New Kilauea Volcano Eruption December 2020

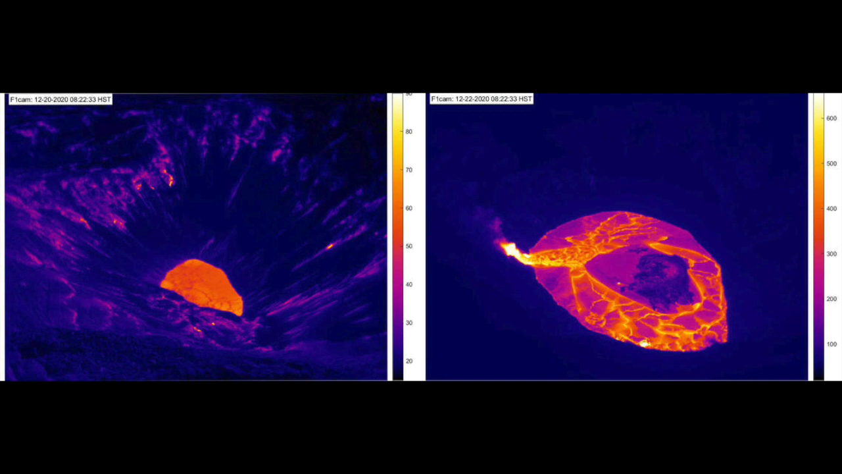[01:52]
The lava lake is now already much deeper than the water lake was and is steadily growing.
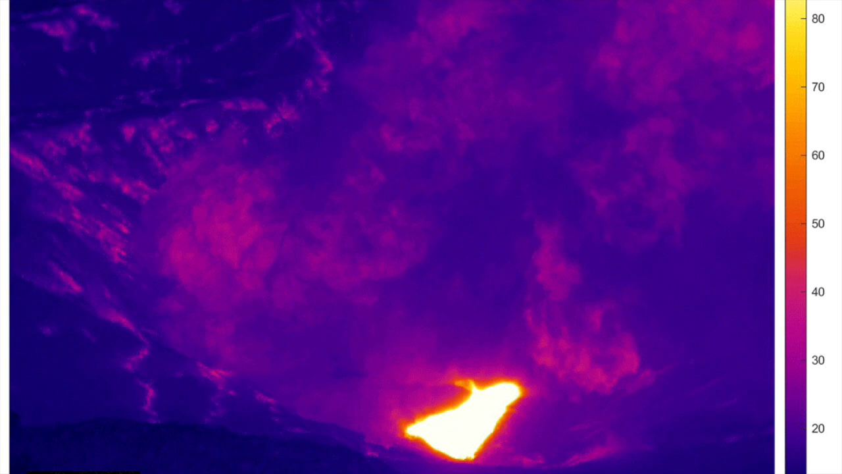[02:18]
Note that once the water boiled off the explosive interaction between the lava and the water ended and so the amount of
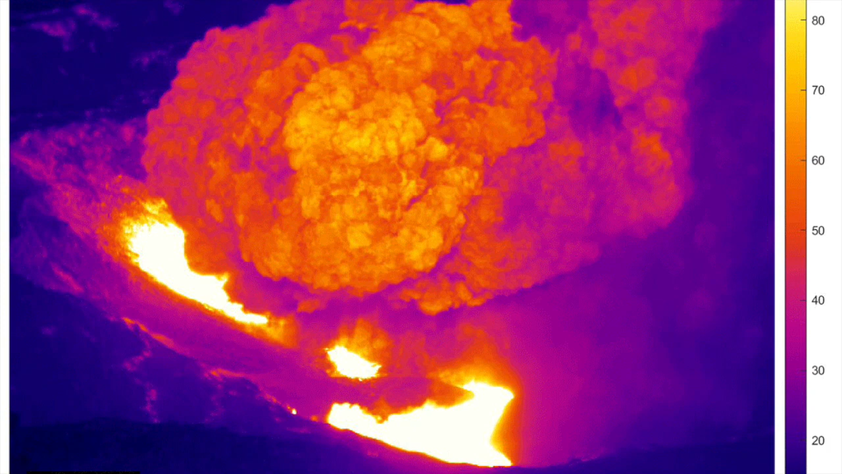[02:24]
steam and ash coming out of the crater is now far less than it was during those first few hours.
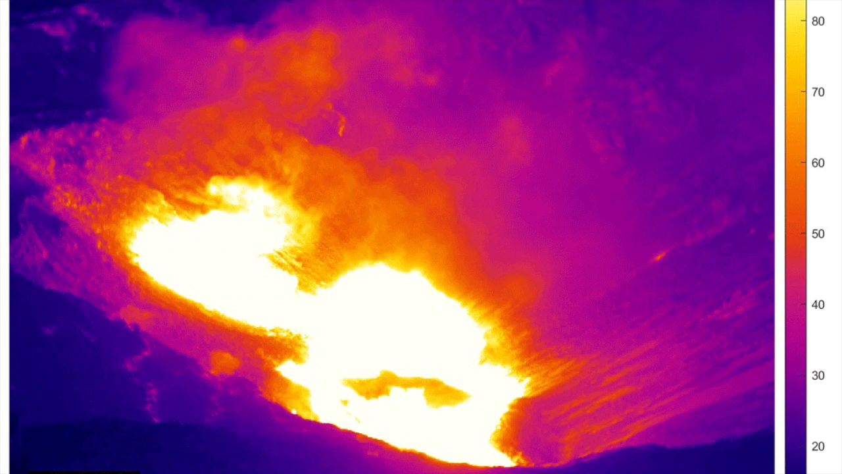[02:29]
Here is a still image showing that the steam and ash cloud was pretty tall and it did deposit a layer of ash downwind of the crater as you can see here.